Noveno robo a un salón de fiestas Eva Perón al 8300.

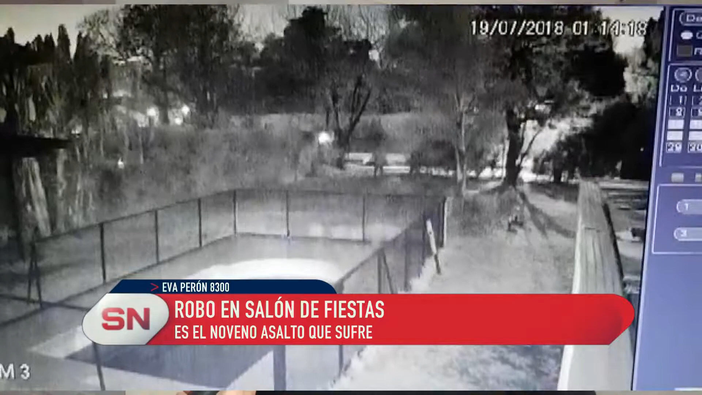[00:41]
Ya conoce el lugar, parece ser que fue la misma persona que... ¿Es una sola persona la que actúa? Es una sola persona, con una moto de unas cilindradas medianamente grandes,
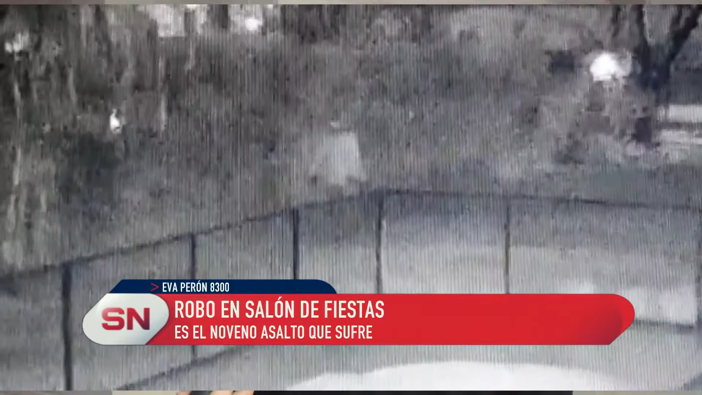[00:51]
de un color claro y nos parece que es la misma persona por el modo de caminar que tiene. Comparado con las otras filmaciones, es la misma persona por lo menos de los últimos cuatro robos. ¿Qué se han llevado en estos nueve robos? No, de todo. En los robos se llevaron en total, se llevaron 40 sillas,